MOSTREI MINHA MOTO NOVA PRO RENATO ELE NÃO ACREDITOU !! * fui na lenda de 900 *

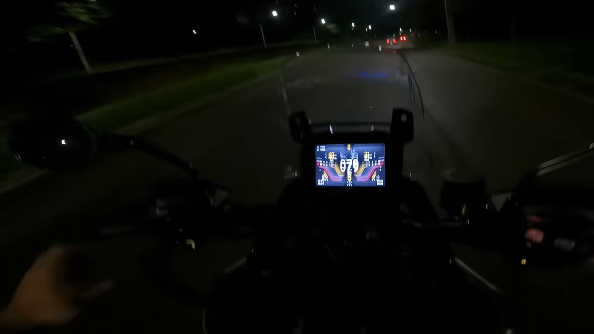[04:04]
Aí atrás é gostosa, né? Pode dar, meu. Mano, essa moto aqui é muito boa, pai.
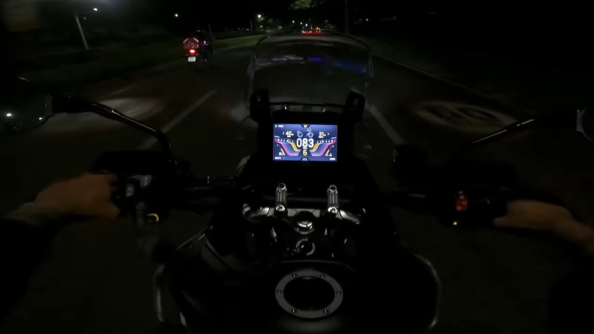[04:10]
Eu só não quero chegar tão perto ali, ó. Pra eles não perceberem.
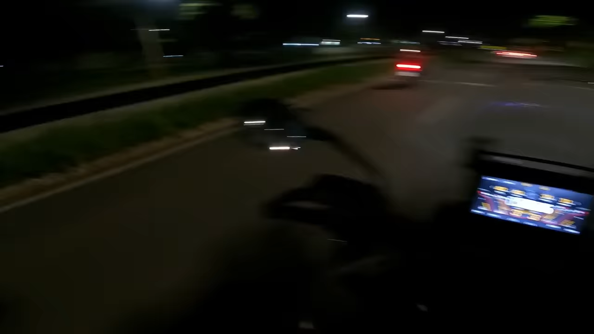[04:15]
Mas, pelo que eu acho, o Renato nem vai se ligar, mano. Porque ele não sabe nem que eu tô indo. E ele não sabe nem que eu comprei a moto. É, só não pode vir aqui, ó. É, não pode vir você. Eu não vou usar atrás, assim, ó. Você é a lenda que é. Você sabe a lenda? Ah, então demorou.
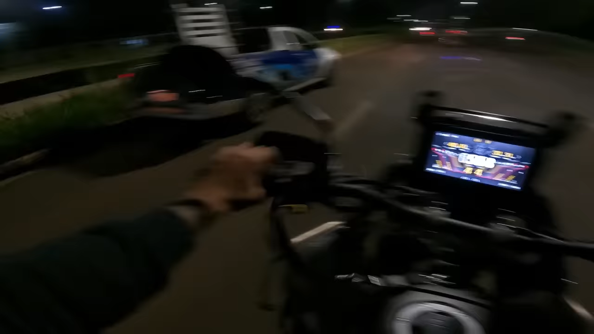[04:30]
A Dani falou que foi uma mulher aqui, ó.
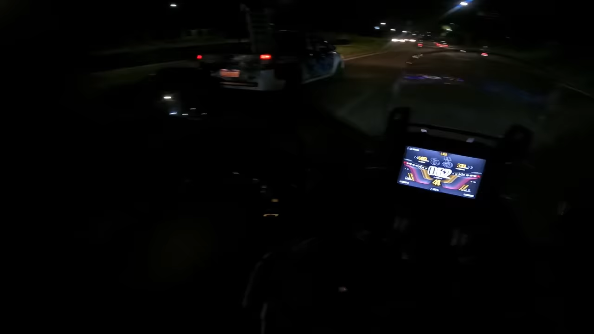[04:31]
Eu falei pra ela, qualquer coisa, eu ia caminhar a moto. Eu ia me desistir, tá? Aham. Se ele mandar a localização, você vai seguir na localização em tempo real. Demorou. O Thiago, vocês não tão ouvindo, rapaziada? Mas o Thiago falou que ele vai seguir na localização em tempo real, se a gente se perder. Então, mano, eu vou deixar o Renato ir bem na frente. Pra ele ter a surpresa de me ver só na lenda, tá ligado? Oi, foi muito engraçado. Porque o Renato falou, meu, de novo você não vai pra lenda. Você vai pra reboada. Eu, Renato, eu não posso ir ali. Mano, você vai sair de novo. Rapaziada, eu vou falar uma coisa pra vocês. Parece que o Né tá indo viajar, que essa lenda é longe, hein, pai.
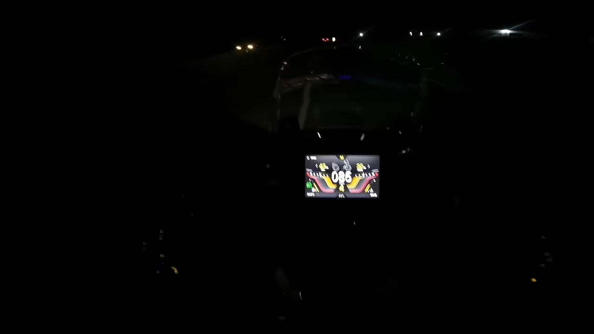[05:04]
Essa lenda é longe, meu parceiro. Você tá doido? Tô longe do Renato, mas... Só uma conta, já que eu tô andando de moto.
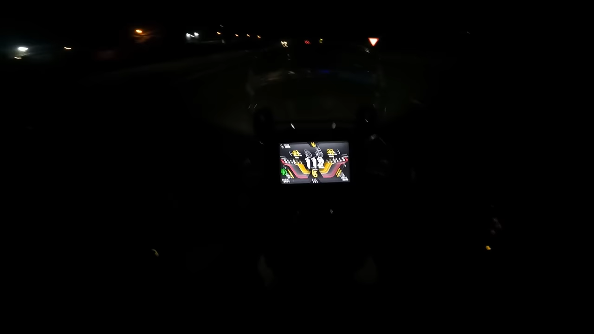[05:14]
Dois mil anos depois e a gente não tá chegando nunca. É longe pra cacete. Não sei se vocês estão conseguindo ver, mas o carro do Renato tá lá na frente, lá, ó.